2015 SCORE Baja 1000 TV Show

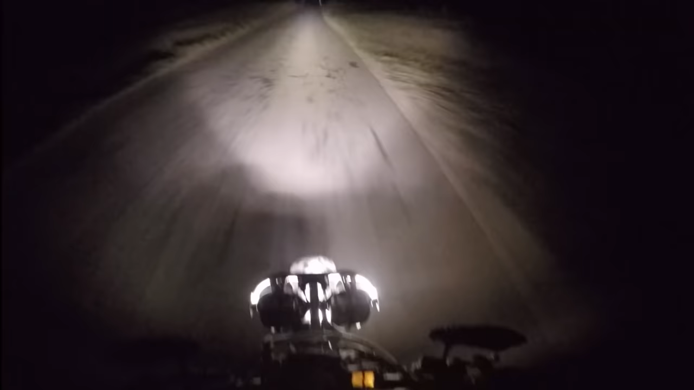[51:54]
With Colton Udall now in the lead, the rest of the Pro Moto class is spread throughout the course in the pitch black darkness of Baja,